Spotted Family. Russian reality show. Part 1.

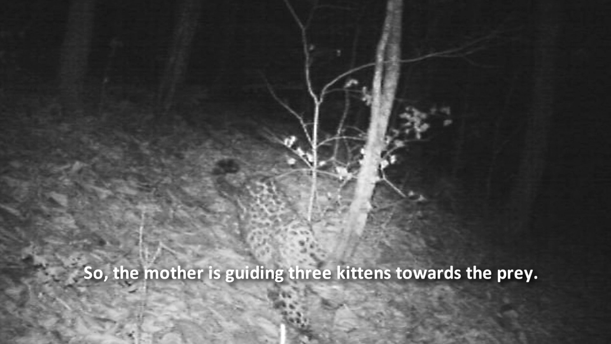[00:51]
и вот мы видим как многодетная мама впервые ведет детей к добыче
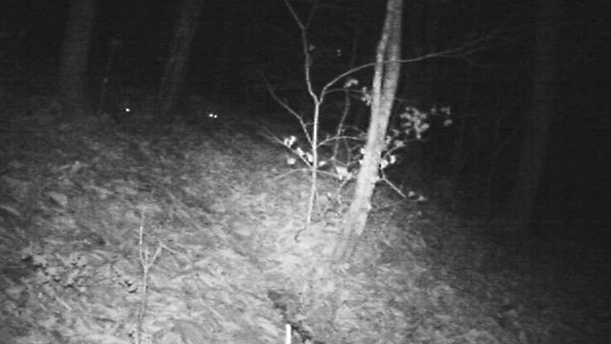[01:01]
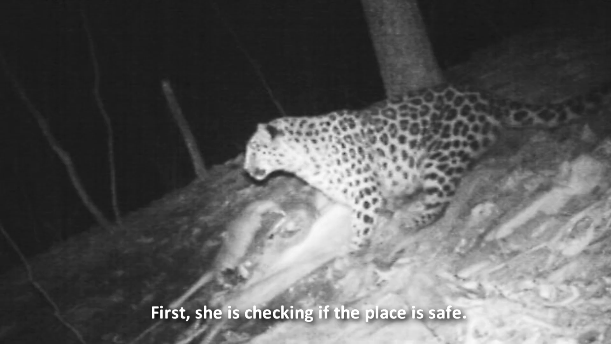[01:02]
а сначала она проверяет нет ли опасности и только убедившись что никакой угрозы нет разрешает детям двигаться вперед
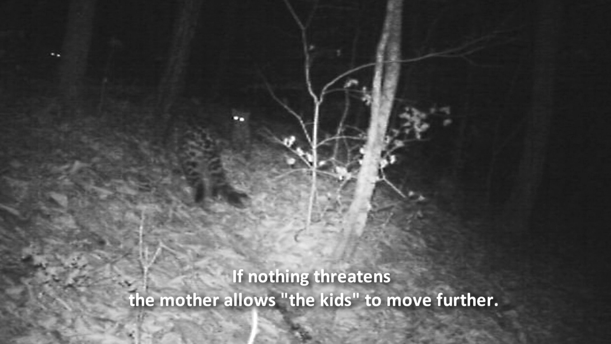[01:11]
вот первый пошел и
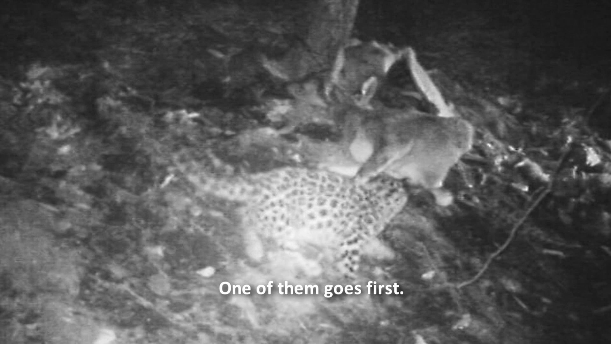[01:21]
пока двое котят еще размышляют нужны ли новые знания он уже изучает как на самом деле выглядит то что ему предстоит есть всю оставшуюся
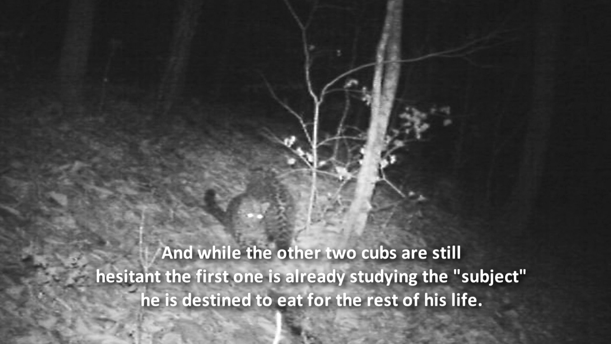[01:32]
жизнь разведчик то он конечно самый смелый
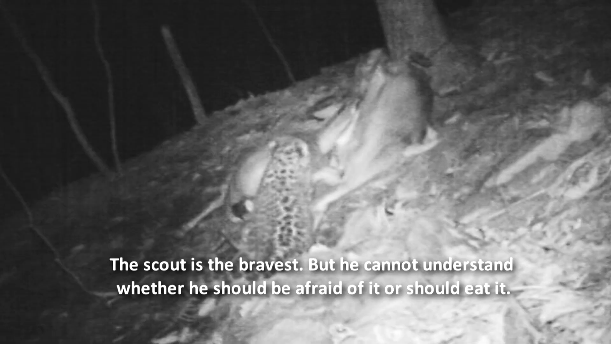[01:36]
да только никак не может определиться вот это то что перед ним это надо есть или это надо
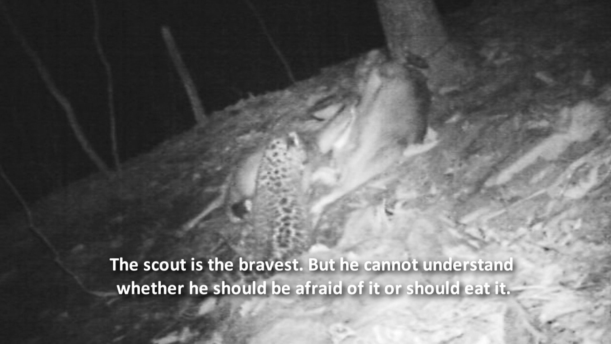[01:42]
бояться смотрите
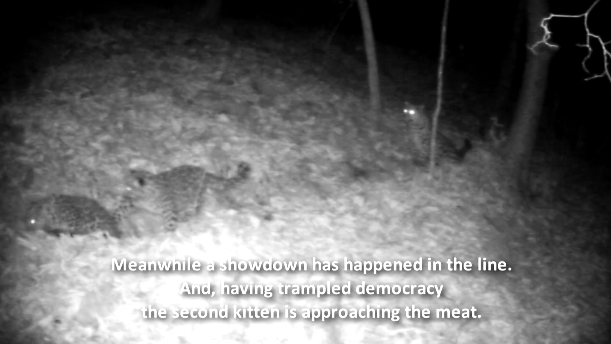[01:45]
как только издалось азартное тявканье в очереди вспыхнул классический диалог на тему вас здесь не стояло
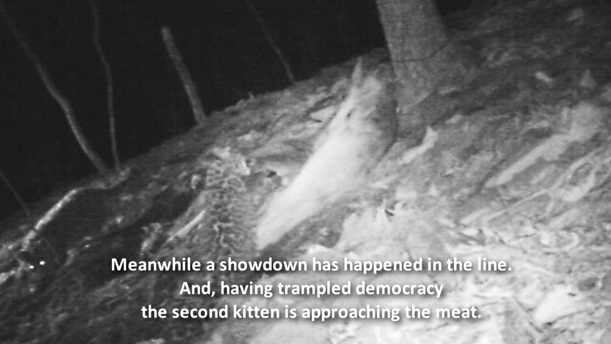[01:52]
и по правде в игратью второй котенок отправляется изучать оленев натуре
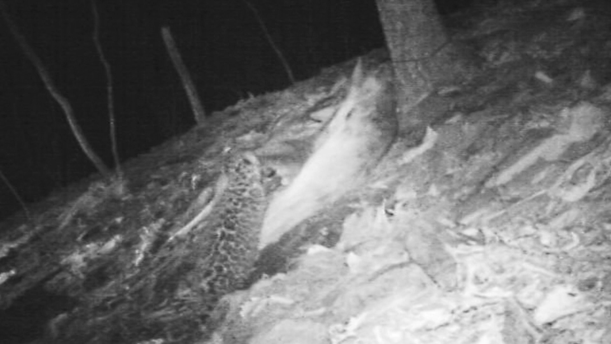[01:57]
вот это да мы же думали что при таком количестве
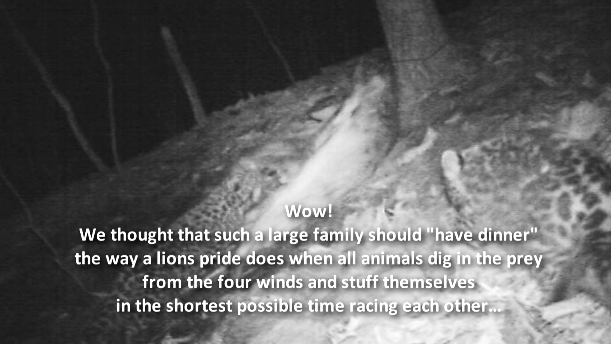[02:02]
ртов поедание должно происходить на манер львиного прайда все набрасываются на добычу с разных сторон и в кратчайшие сроки на перегонки напивают желудки
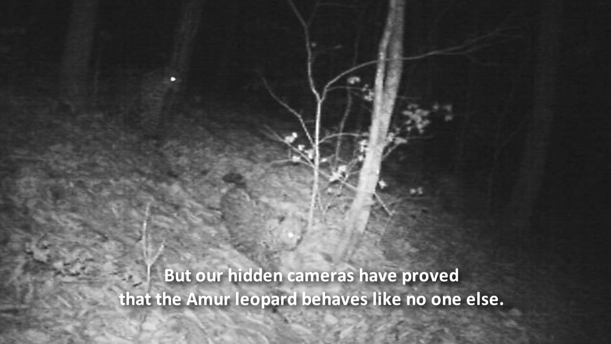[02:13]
а скрытые камеры показали что амурский леопард и в этом
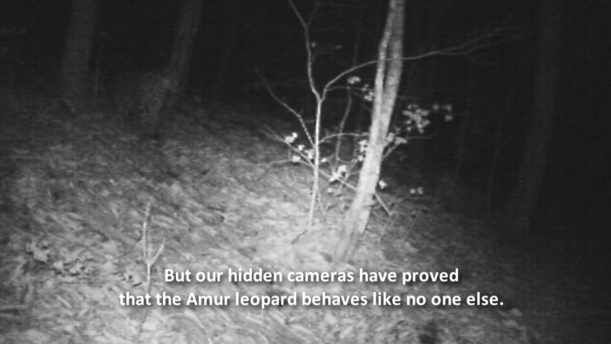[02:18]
ни на кого
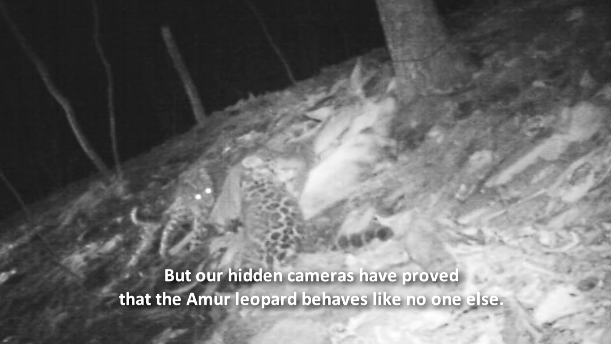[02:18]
не похож мы видим что котенок первым оказавшийся у мясо
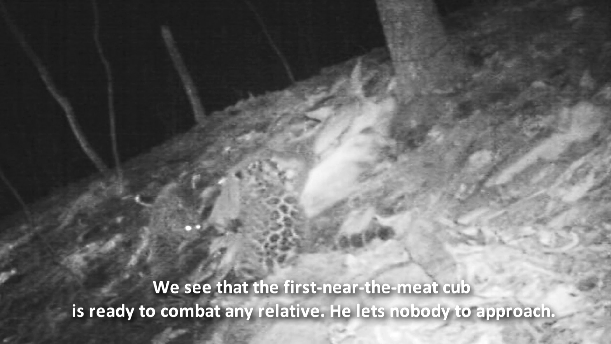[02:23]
пресекает любые попытки родичей разделить с ним трапезу причем
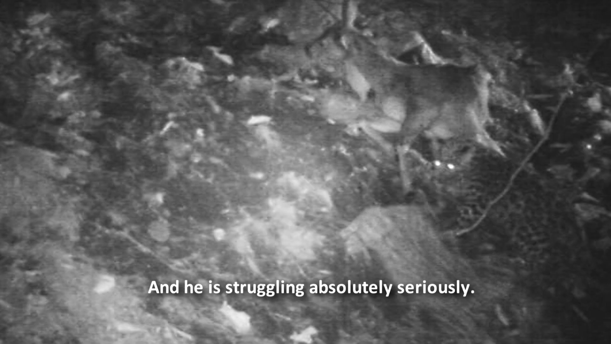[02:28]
пресекает
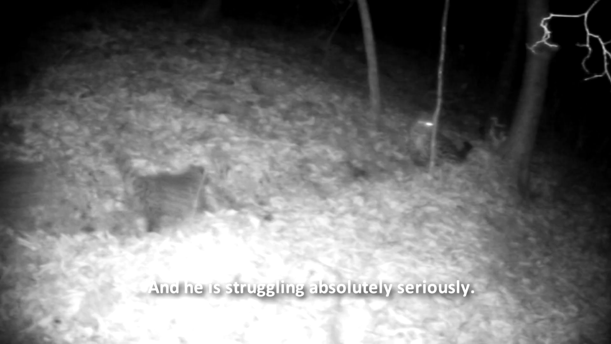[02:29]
далеко не ритуально а совсем по взрослому а мать вовсе
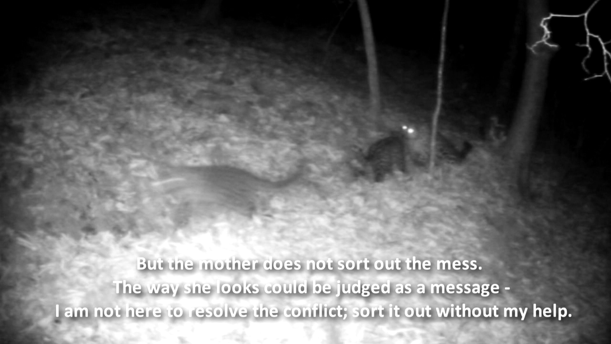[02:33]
не спешит наводить порядок и всем своим видом говорит разбирайтесь сами разве что самого обиженного бы жалела и приласкала так у любой матери тут сердце не выдержит
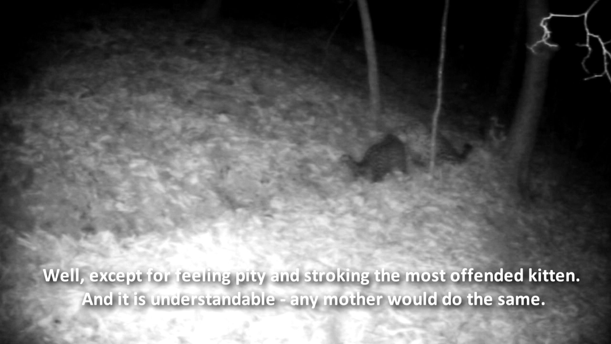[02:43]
а наконец первый котенок набил пузико и торжественно уступает
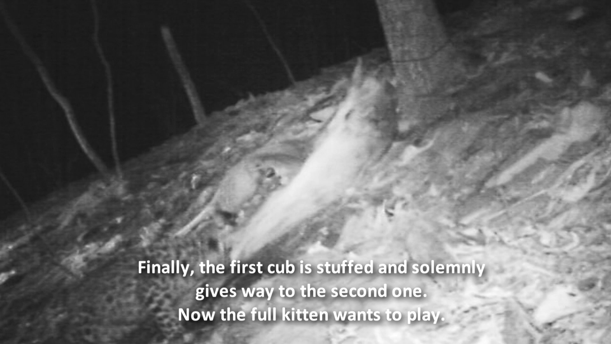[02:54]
место второму
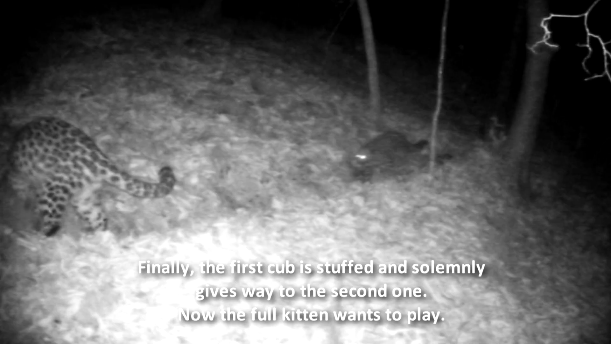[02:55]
конечно теперь от обедавшего на холенка тянет побеситься и поиграть но сыт и голодному не товарищ
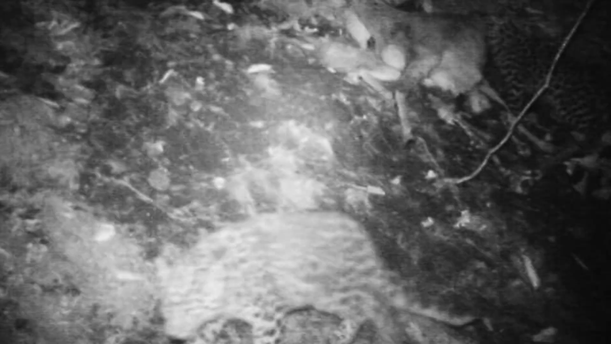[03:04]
третий претендент на алимину наученный горьким
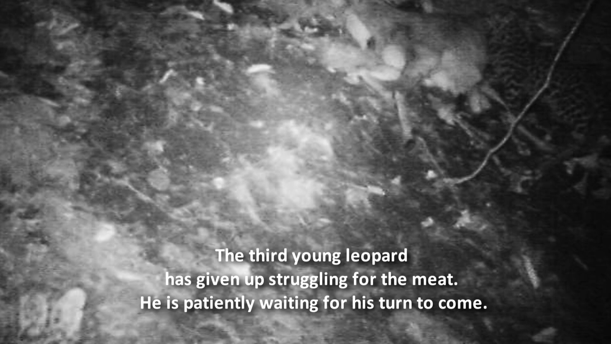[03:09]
опытом уже не пытается приближаться к туши а терпеливо ждет своего
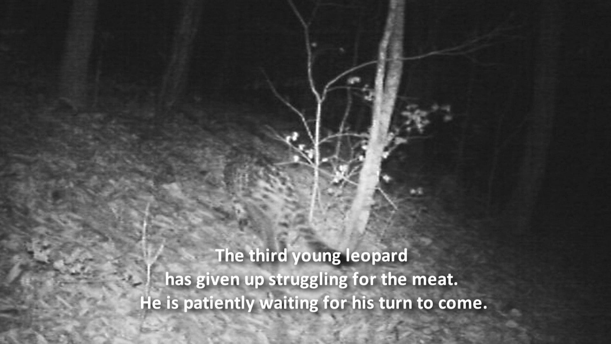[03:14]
часа а мать все это время как заправский часовой патрулирует периметр и на секунду не расслабляясь ведь дети совсем
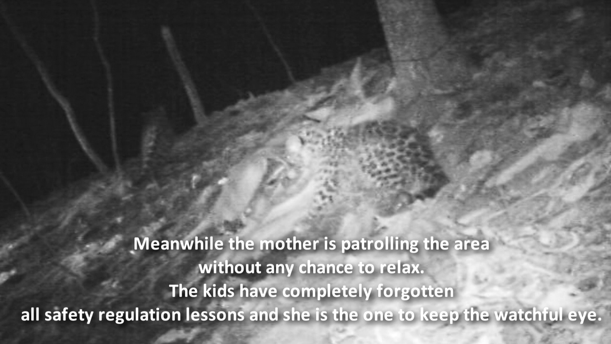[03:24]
забыли уроки осторожности так что вся ответственность за безопасность пишет
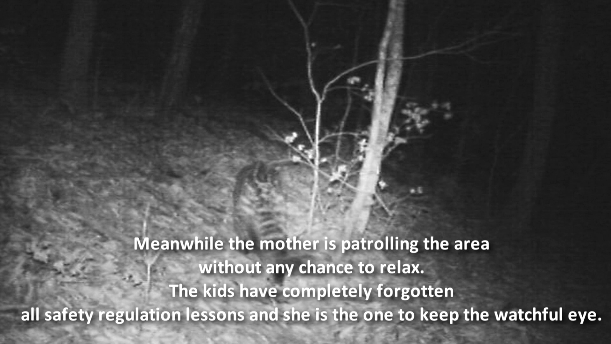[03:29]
на ней однако сытому котенку на это наплевать но хочется ему побеситься и все тут
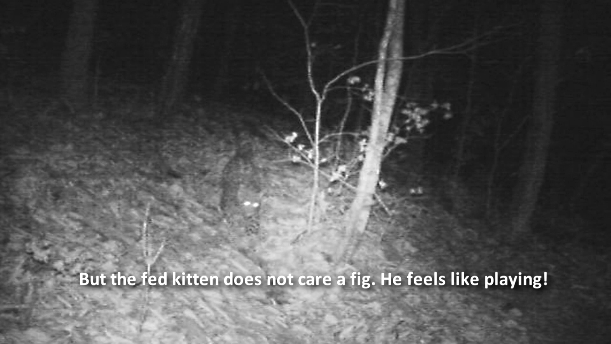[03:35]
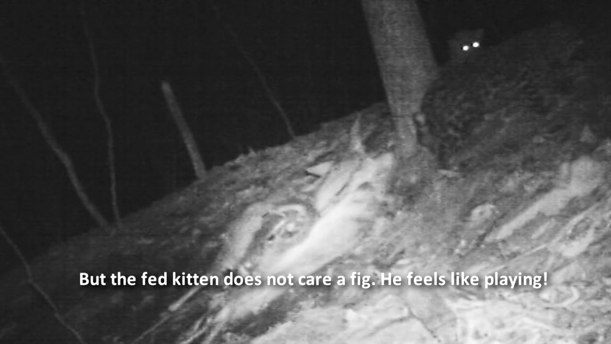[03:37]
долгожданная награда за терпение приходит к
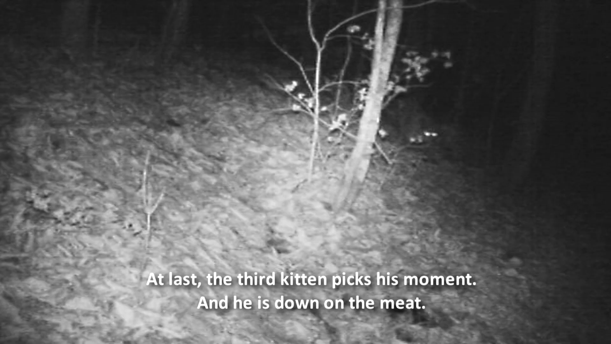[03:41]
третьему котенку и он самозабвенно вбивается клыками в добычу да так самозабвенно что даже позволяет себе огрызаться на собственную мать а